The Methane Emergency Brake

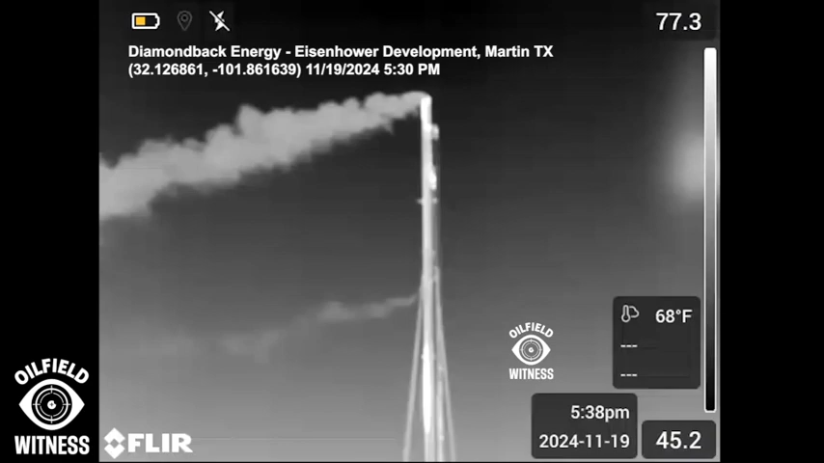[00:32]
Methane is driving us full speed towards climate collapse.
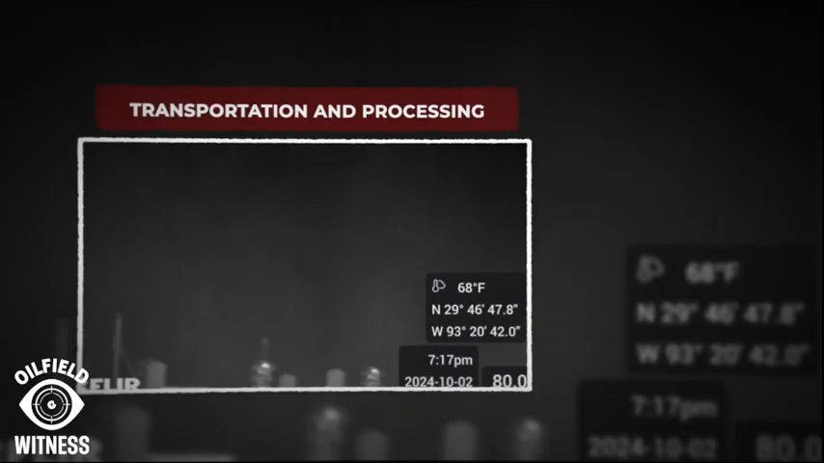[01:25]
Methane is released at each step.
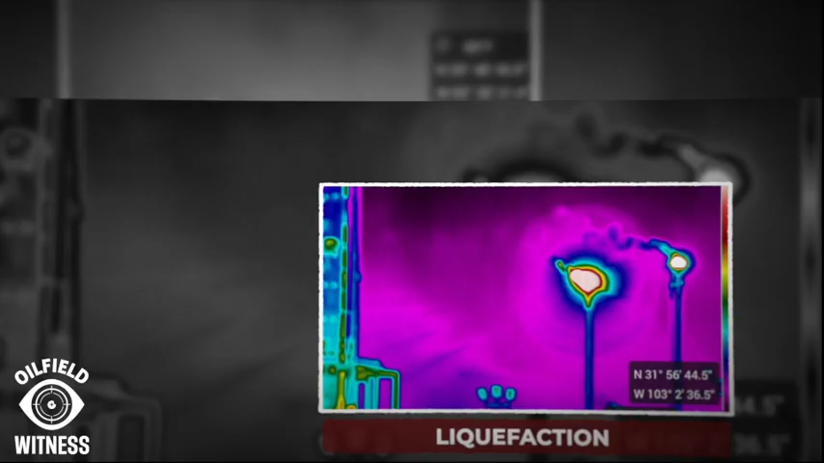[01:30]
Next, liquefaction. To turn gas into a liquid, it's supercooled in massive industrial plants. This stage alone consumes enormous energy and releases even more methane.
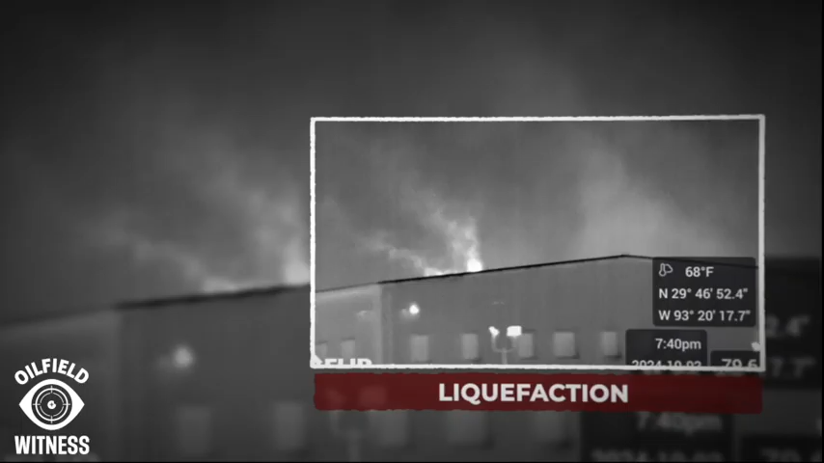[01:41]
Then, shipping.
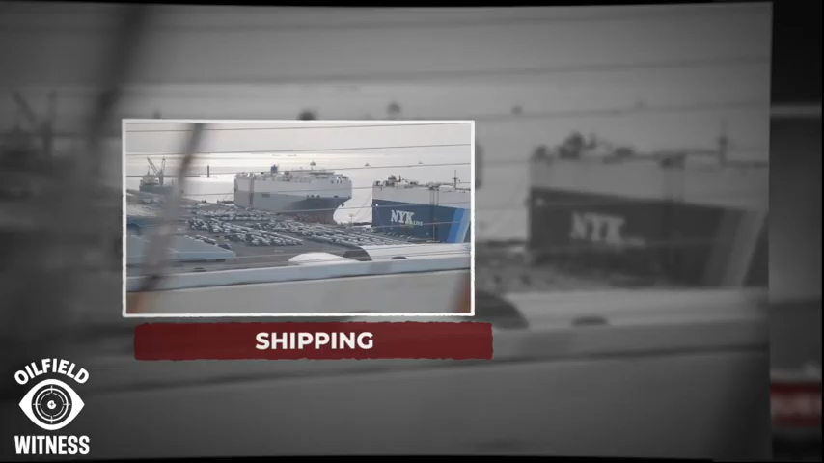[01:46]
LNG is shipped across oceans and specialized tankers that burn fossil fuels and often vent methane during the voyage. Finally, regasification and burning.
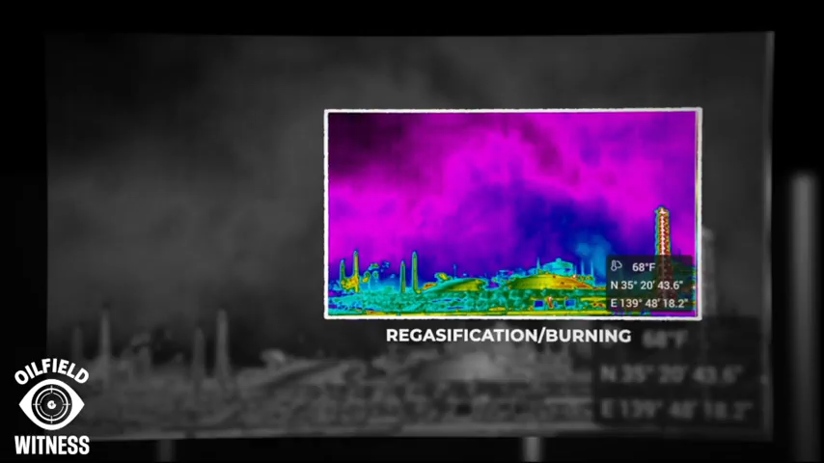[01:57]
Once delivered, LNG is turned back into gas for pipelines and combustion.
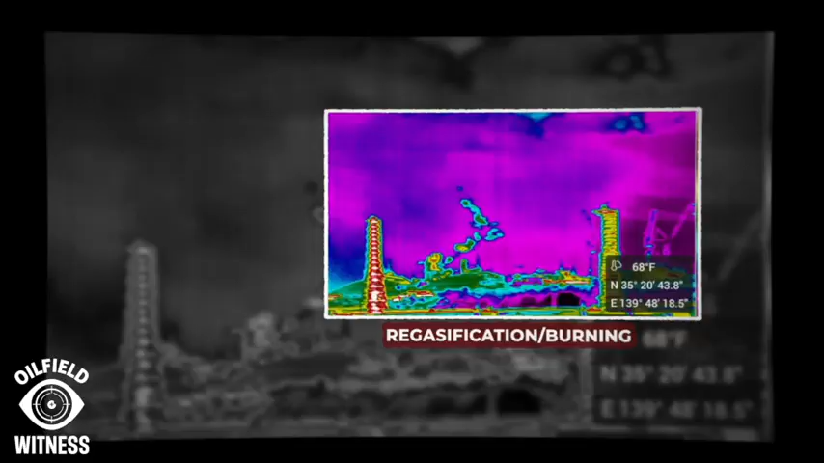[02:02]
More emissions, more heat trapping gases. From well to flame, every step leaks.
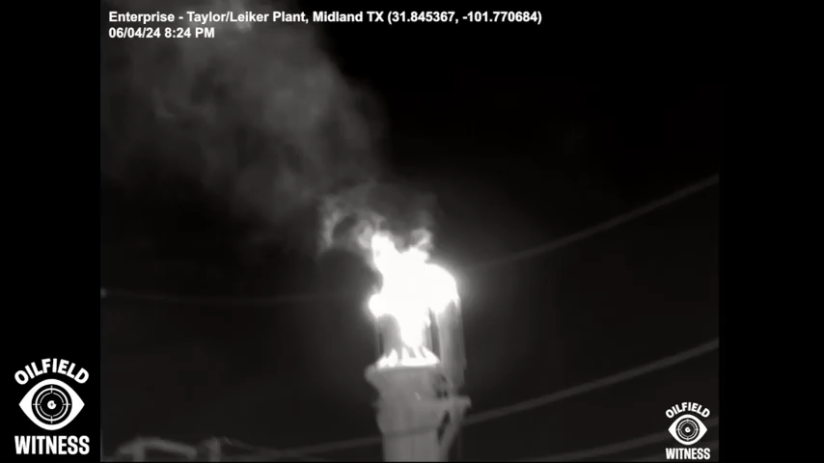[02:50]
With this technology, we can show the world that LNG isn't the clean solution we hope for.
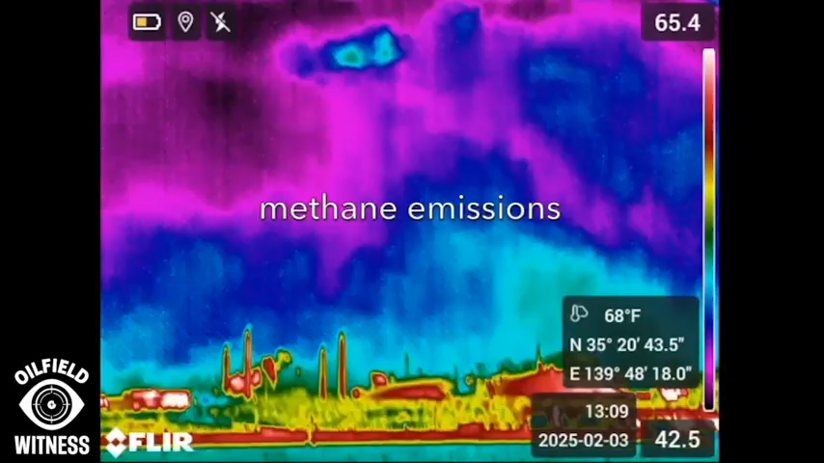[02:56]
It's a fast track to a climate disaster. And here's the part that the LNG industry doesn't want you to know.